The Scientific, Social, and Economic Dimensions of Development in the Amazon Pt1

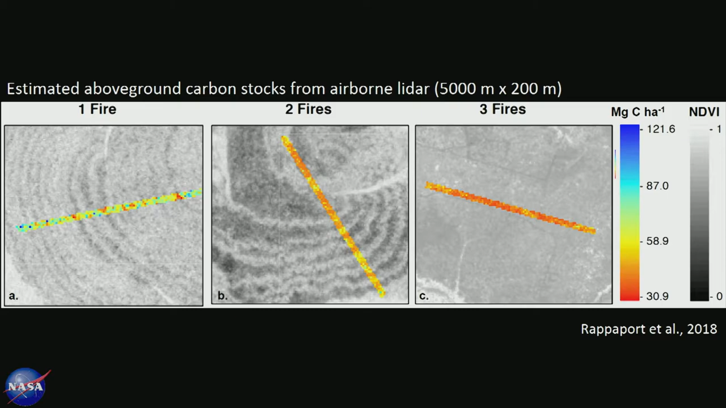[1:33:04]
And you can see, alongside those striping patterns, the gradual reduction from intact forests to much lower carbon stocks as we move from areas that have been burned once, twice, or three times. And so what we've been able to finally do is be able to put a number on what the carbon losses are associated with areas that have burned or been logged recently,